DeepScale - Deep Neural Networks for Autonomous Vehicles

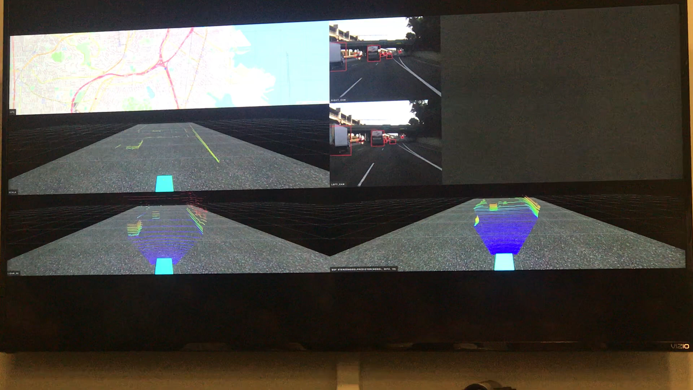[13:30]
and there's also a spectrum of what you mean when you say sensor fusion whether you do at the object level whether you do it down at what people say is the raw level or the early sensor fusion and we i think have somewhat invented
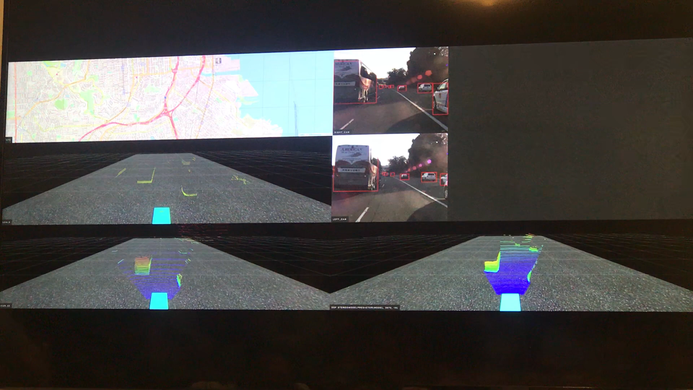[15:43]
you can see again when i compare it against to what i say the traditional computer vision vision uh you typically would not see traditional computer vision picking out the various angles of these cars certainly not the ones that we actually pick out from just
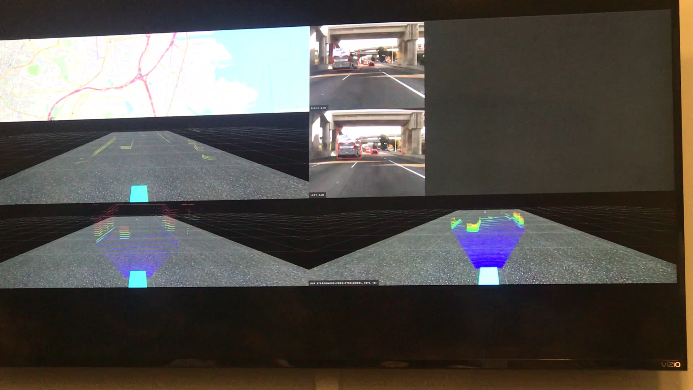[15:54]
seeing the top half over the center divide that totally breaks traditional computer vision not that you necessarily need that in the driving application but it shows you what type of capability we have with a low intersection over union and the object detector still being able to pick it out and since cameras one advantage that they do have over lidar
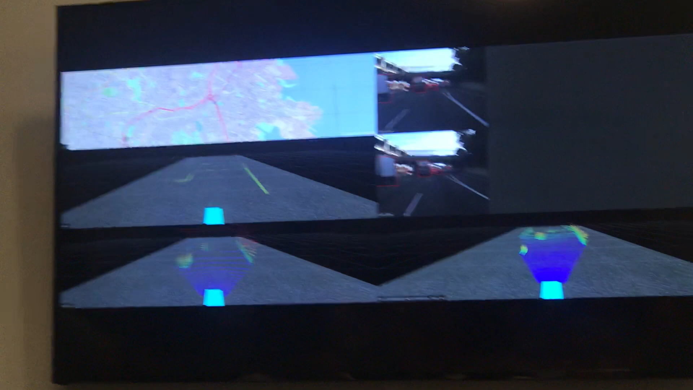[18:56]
on the screen and all of them are within you know in the field of view and that all of them are within one
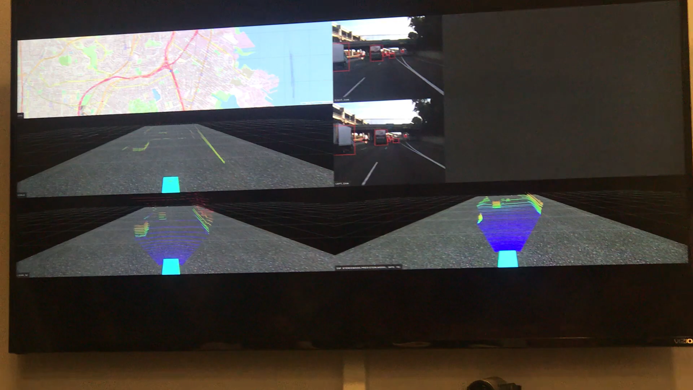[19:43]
understanding right so camera really good at semantic understanding of the scene can really find very
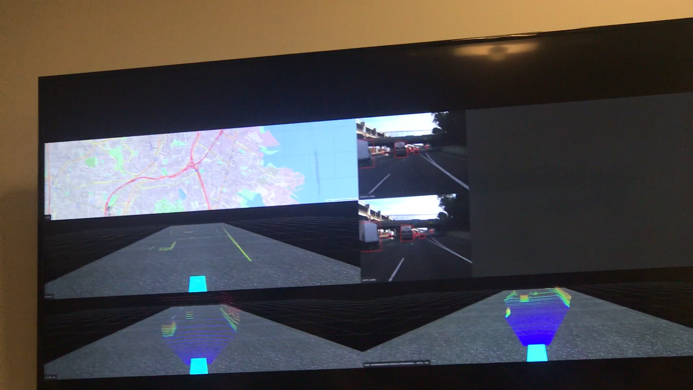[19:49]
well where the cars are but it's really bad at predicting distance to them but if you confuse it with the lidar properly even if it's
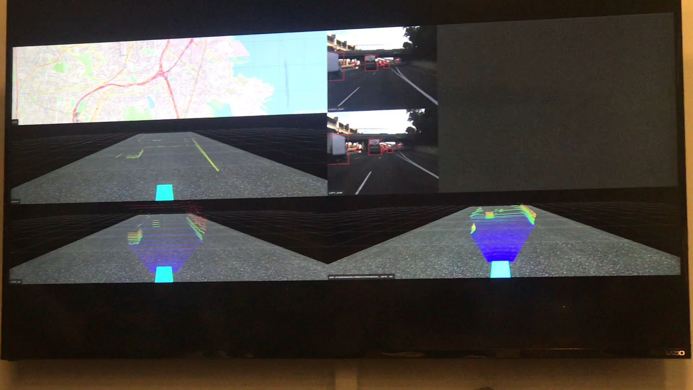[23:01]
may again that's maybe where we differentiate ourselves from what a mapping system is a mapping system has to have mapped to the area that it's going to to serve to the vehicle right we're picking up the
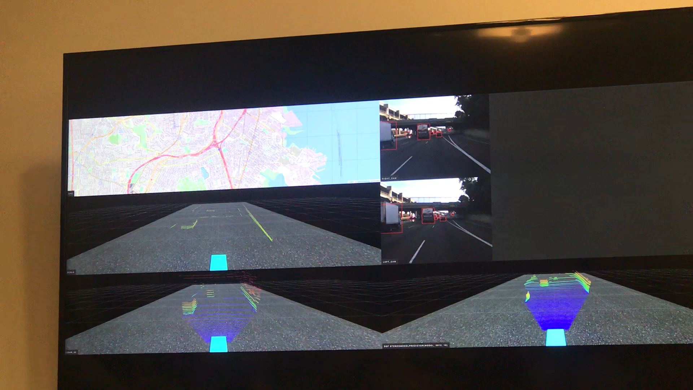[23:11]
dynamic objects in the scene so object detection and object detection i mean lanes you
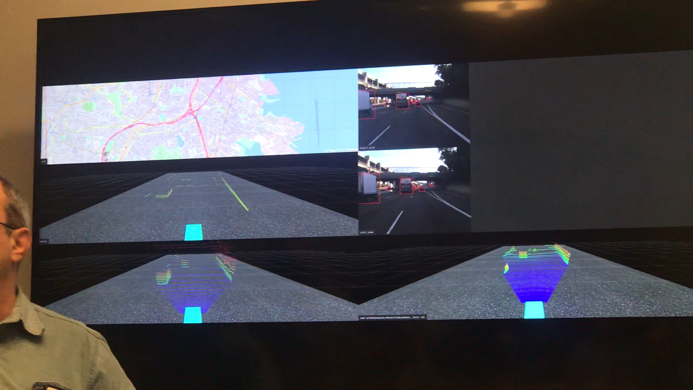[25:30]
design that will that reference design will include pose estimation and you just you mentioned you have uh you also have just a pure stereo uh uh basically point
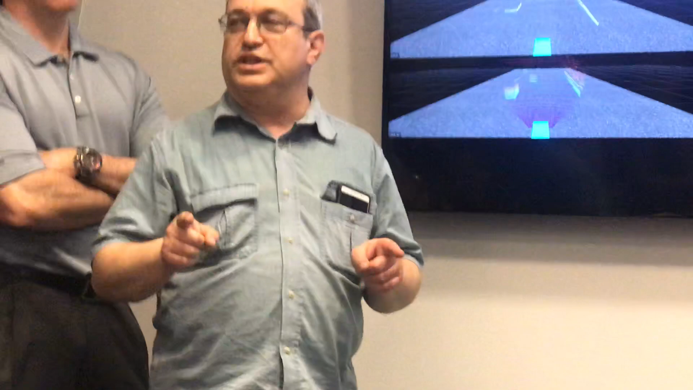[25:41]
cloud and even more we have a single camera yeah yeah and there you have more of this yep but we don't see it here
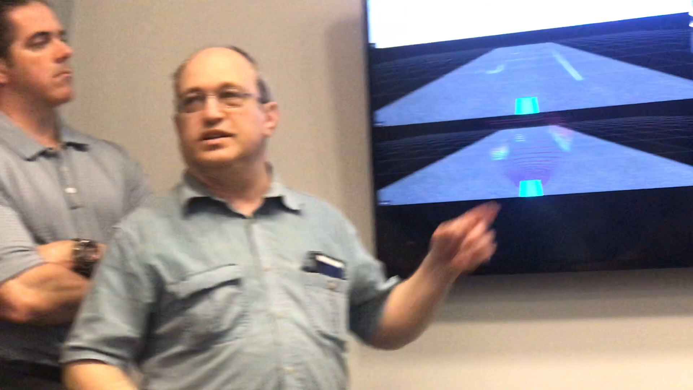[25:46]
right uh we don't see it here uh to the human eye the point cloud would look similar and the object
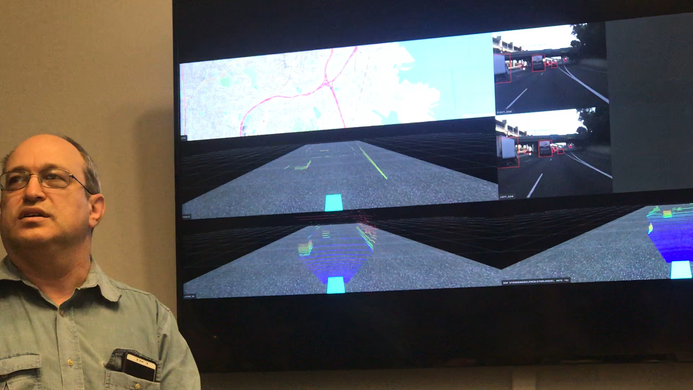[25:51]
detections obviously are unaffected since that's still done just on the camera is it reliably working like for occluded objects for what objects one of that's reliably